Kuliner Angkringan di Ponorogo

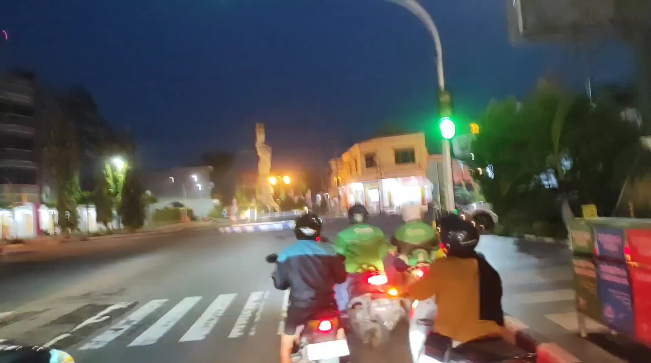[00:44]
Nah itu di sebelah kiri itu Pasar Legi Dan kita belok kanan ya guys
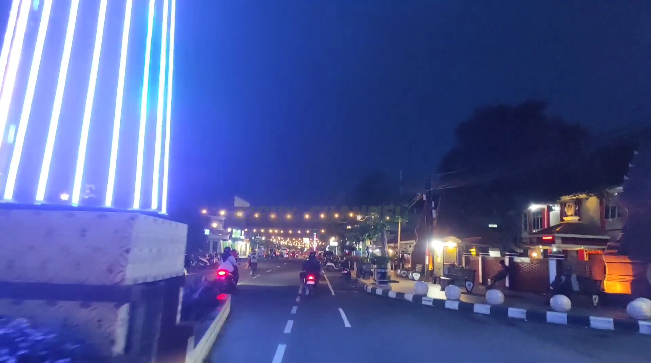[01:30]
Kerlap-kerlip lampu di kota sangat indah dan bagus banget guys